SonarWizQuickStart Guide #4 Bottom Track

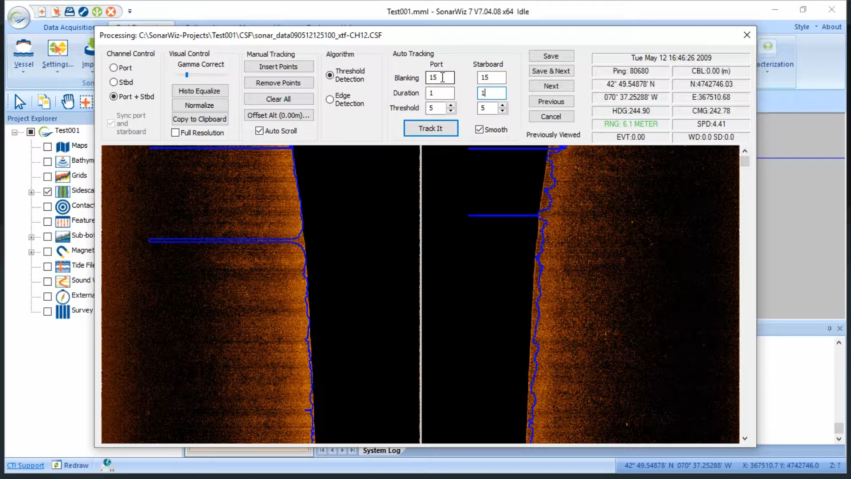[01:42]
I'll set it to 1, because duration is the pixel size in a sample that represents a legitimate bottom return. Finally, I know that this survey was taken at relatively shallow depths, so I'll set our blanking to 2, because blanking sets the minimum distance away from the sonar head that the bottom tracker will search for the seabed. I'll hit track again, and another scroll through shows us a clean track throughout.
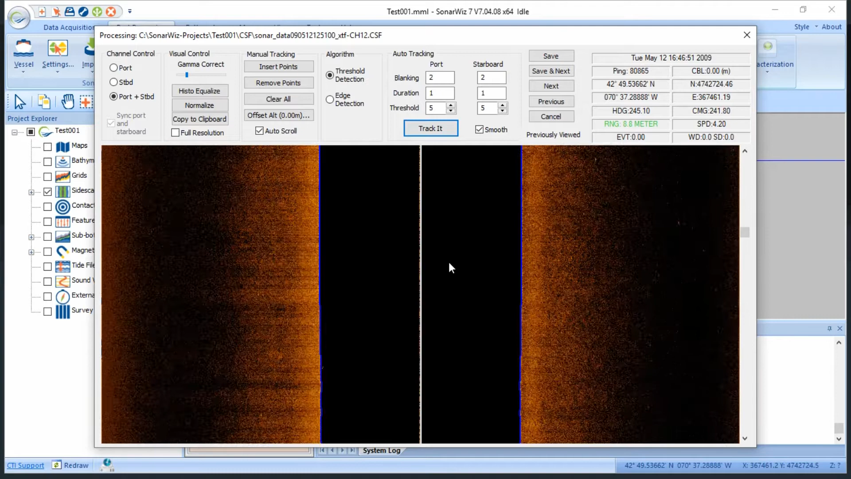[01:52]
Then I'll just click save, and the window automatically closes out. When I reopen the side scan menu option, you'll notice that the file name is in bold.